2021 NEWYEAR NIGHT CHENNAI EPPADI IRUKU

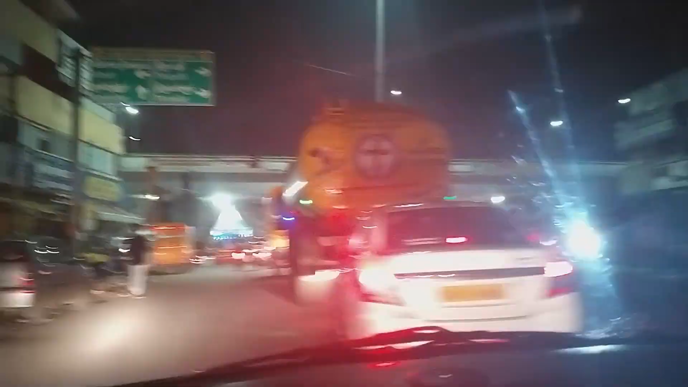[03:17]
பூந்தமல்லி ஜங்ஷன். ஆக்சுவலி ஃப்ரெண்ட்ஸ் வந்து போலீஸ் வந்து ரொம்ப டைட் பண்ணியிருந்தாங்க சென்னையில்.
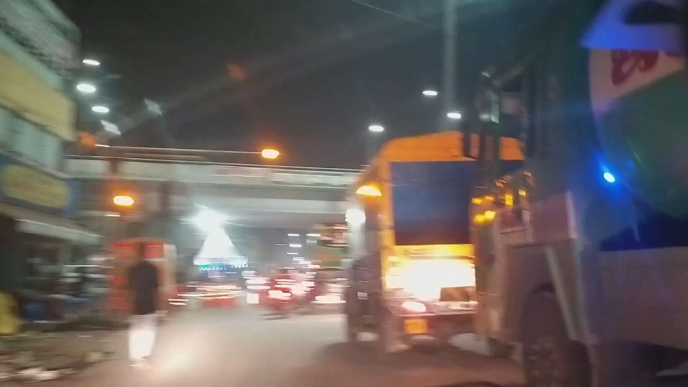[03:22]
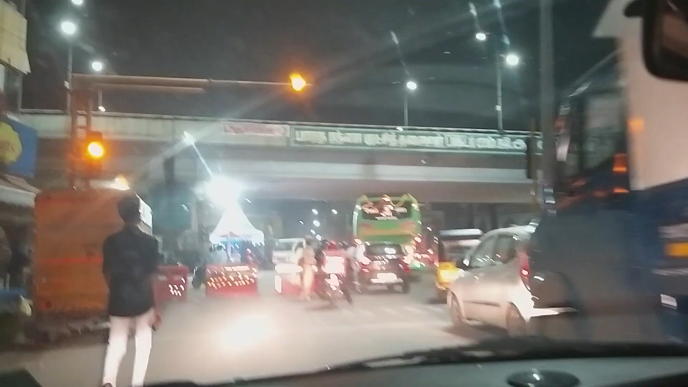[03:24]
ஒவ்வொரு காரு பைக்கில் வரவங்க எல்லாத்தையுமே செக் பண்ணி செக் பண்ணி தான் அனுப்பிச்சாங்க.
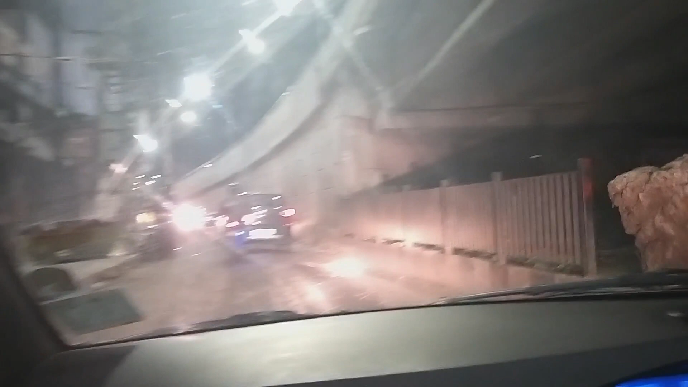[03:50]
அப்படி இருந்தாலும் நம்ம நியூ இயரை செலிப்ரேட் பண்ணி தானே ஆகணும் அப்படின்னு சொல்லிட்டு சில பசங்க வந்து சைக்கிளில் நிறையா ரைடு போயிட்டுருந்தாங்க.
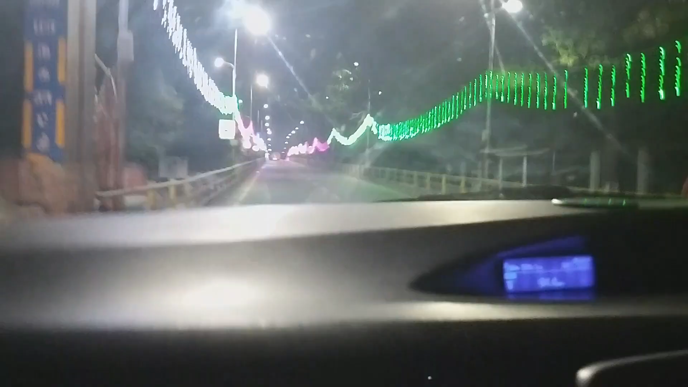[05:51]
கொஞ்சம் சீரியல் லைட் அந்த பிரிட்ஜில் சீரியல் லைட்டு அதெல்லாம் போட்டிருந்தாங்க.
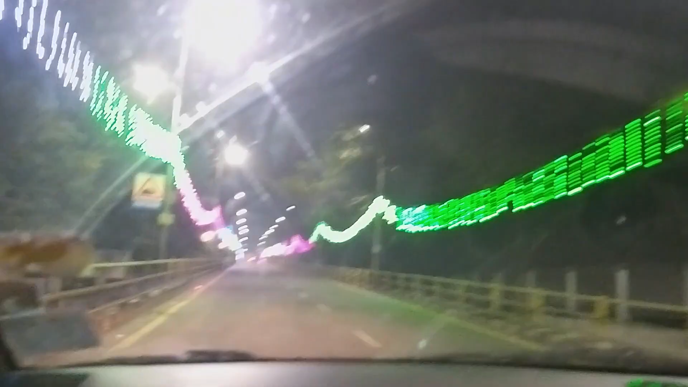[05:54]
பட் மற்றபடி ஒன்றும் இல்லை, ஆளே இல்லை.
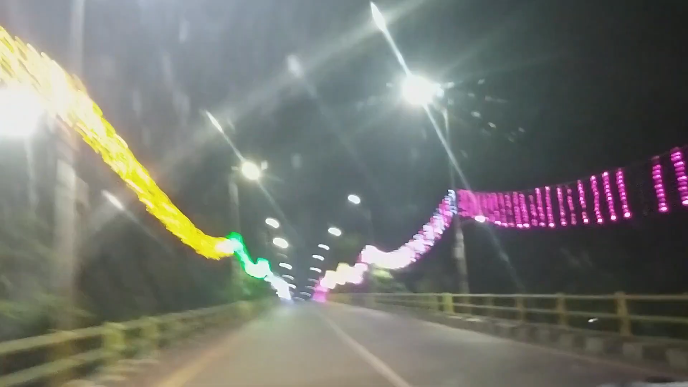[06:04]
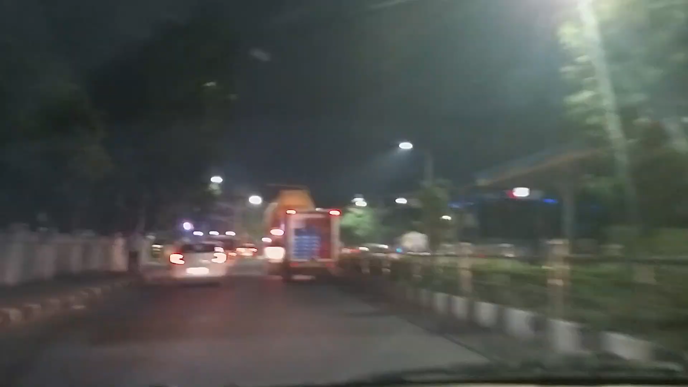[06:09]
இப்போ நம்ம வந்து எங்கே போயிட்டுருக்கோம்னா மெரினா பீச் நோக்கி போயிட்டுருக்கோம்.
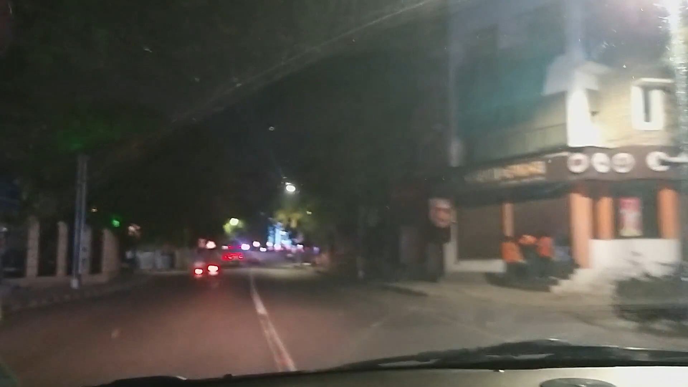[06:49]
கோவில் மட்டும் என்னன்னு தெரியல. பீச் ரோடு தானே இது?
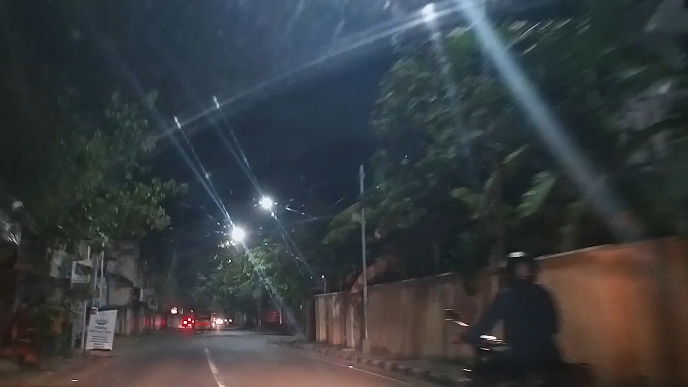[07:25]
ஆக்சுவலி சொன்ன மாதிரியே பார்த்தீங்கன்னா நம்மளை வந்து மெரினாக்குள்ள விடலை. எக்ஸாக்டாக அந்த லைட் ஹவுஸ்க்கு முன்னாடியே வந்து போலீஸ் கட் பண்ணிட்டாங்க.
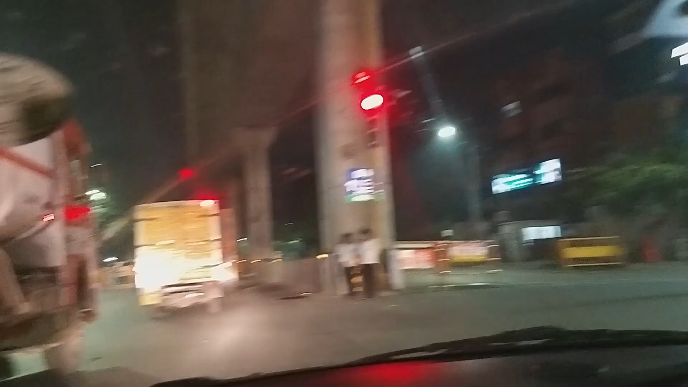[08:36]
வடபழனி நியூ இயர் பார்த்தீங்கன்னா கொஞ்சம் ரஷ்ஷாக தான் இருக்குது. ஏன்னா கொஞ்சம் டிராஃபிக் இருந்துச்சு.
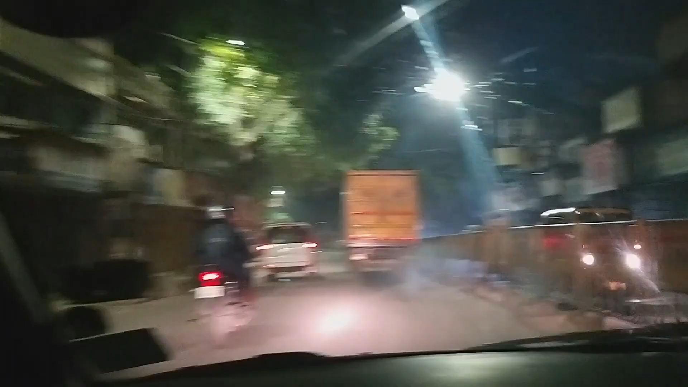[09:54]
நைட்ல வந்தா அந்த இதே தெரிய மாட்டேங்குது. ஓபன் என்ன பண்றாங்க?